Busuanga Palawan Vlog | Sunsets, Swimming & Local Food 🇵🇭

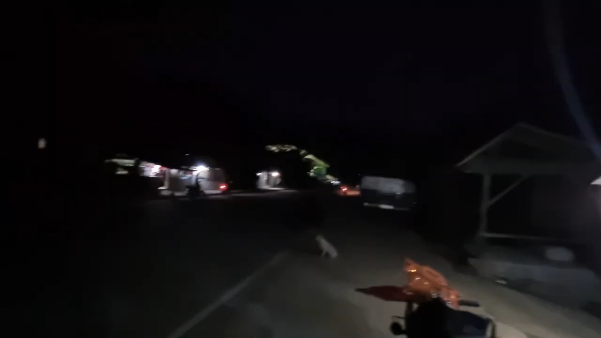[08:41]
this one is baloo just on the side of the road there's a party going on over there